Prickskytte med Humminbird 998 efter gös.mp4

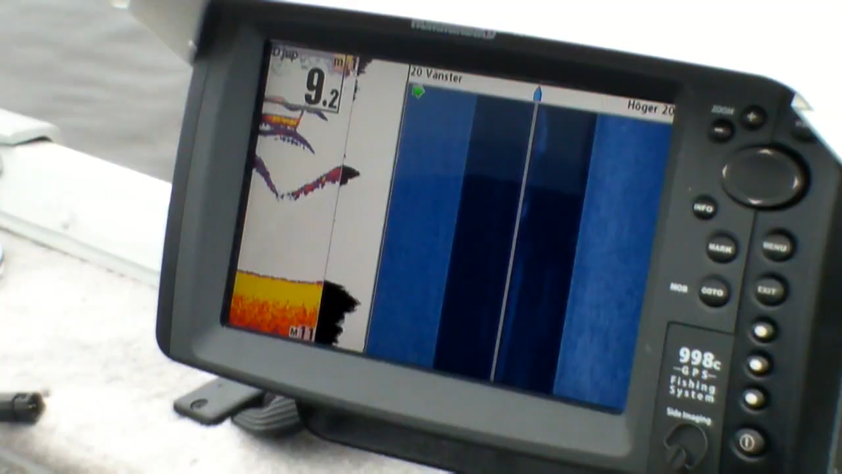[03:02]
Fan, den där ser grym ut. Ja, den där är fin. Bara han kan liksom.
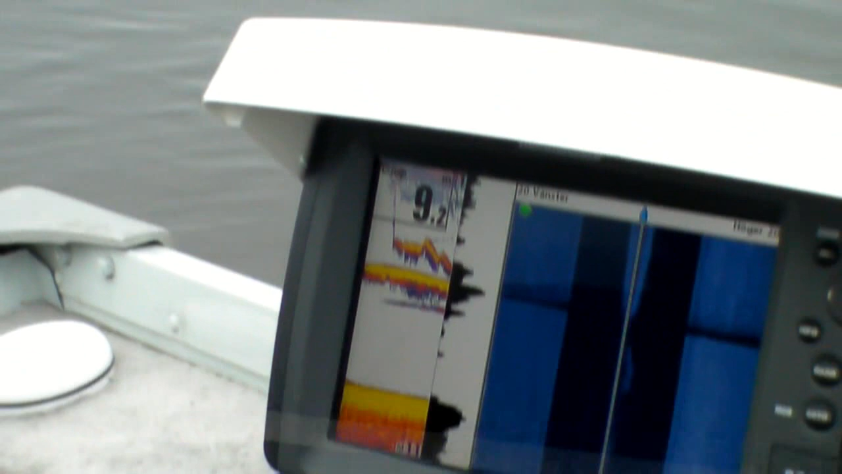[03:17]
Tycker om den här jiggen liksom.
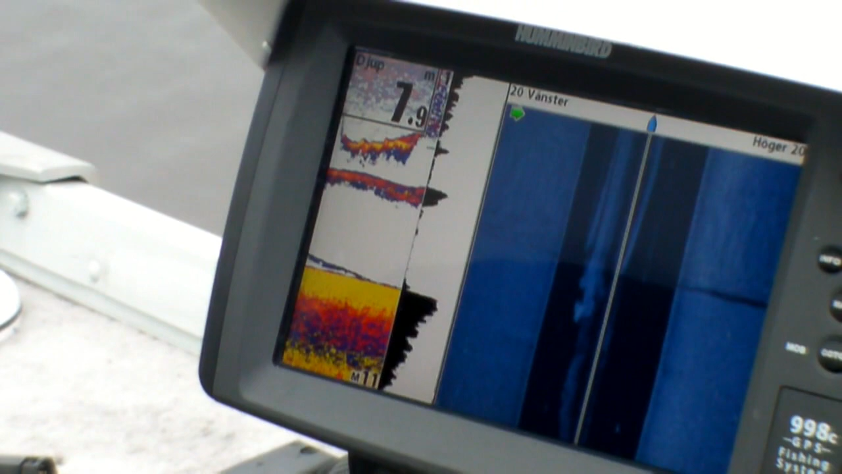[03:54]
On screen: depth 7.9 m
Ja, ja precis där. Då har han inte det.
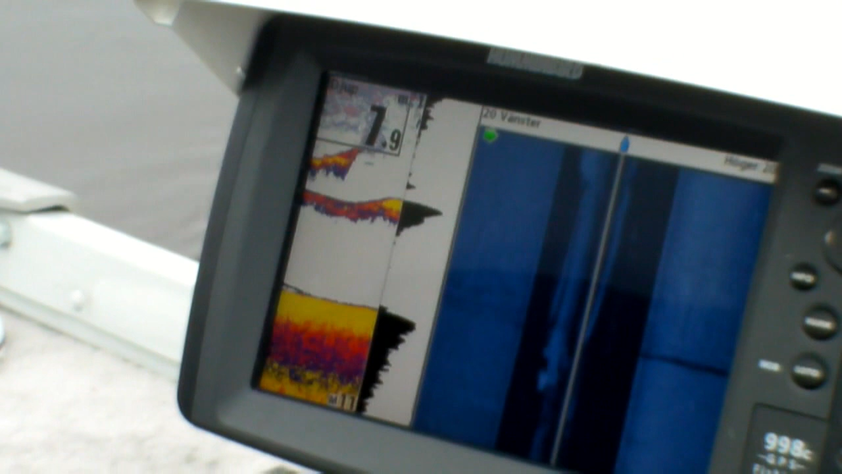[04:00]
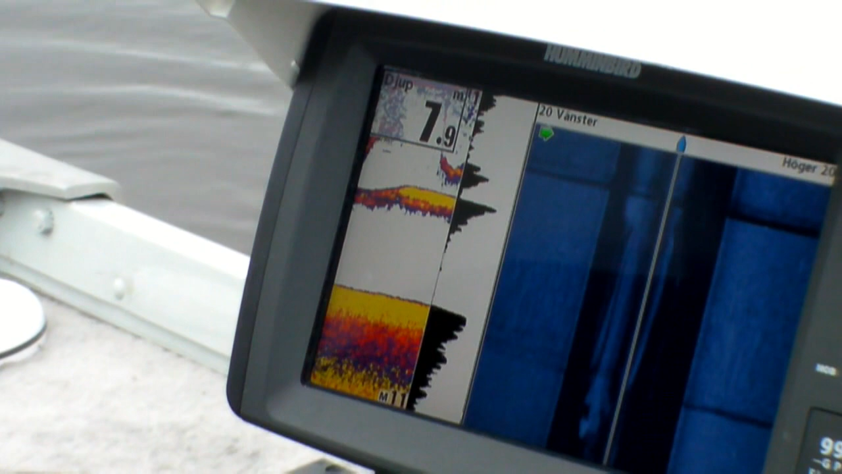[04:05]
Han rör på sig som fan. Han försvinner liksom ur bild.
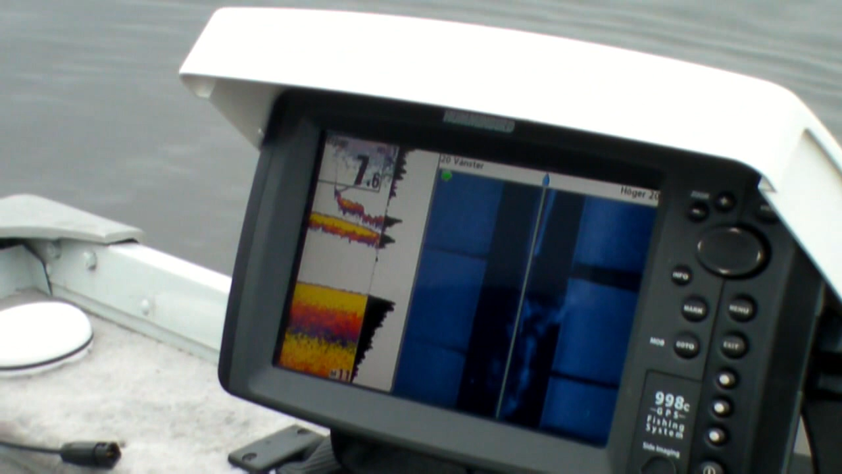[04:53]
Försvinner bort, alltså jag måste ju ta av mig.
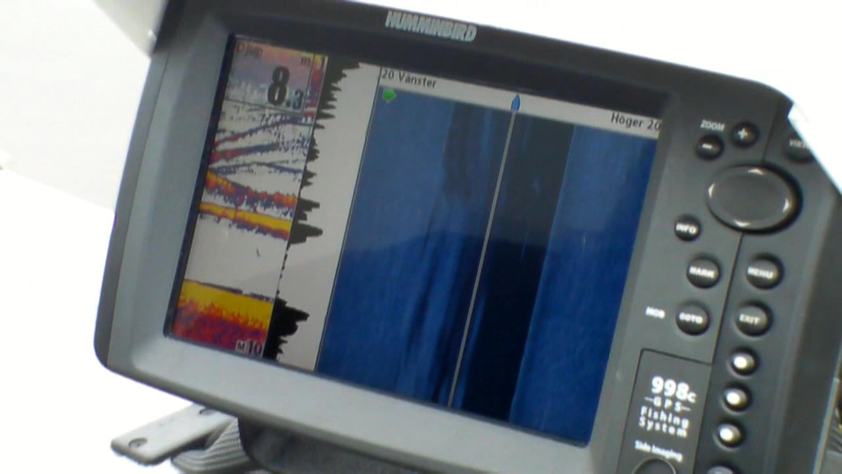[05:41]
Definitivt inte. Nej. Närmare så där kommer man knappt.